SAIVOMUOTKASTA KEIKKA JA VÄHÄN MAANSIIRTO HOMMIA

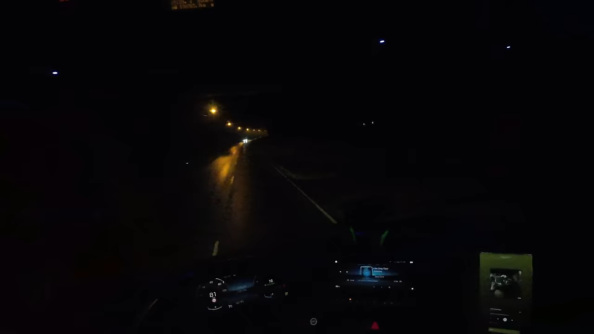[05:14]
Oi kauheeta, ja vielä sumua alkaa puskemaan, kun nollaan meni tämä keli ja tie on märkän. Joo, jospa se EKK-matkaa olisi Usulassa tuu. Kolme neljä astetta taasi olla tuossa kun lähin. Niin.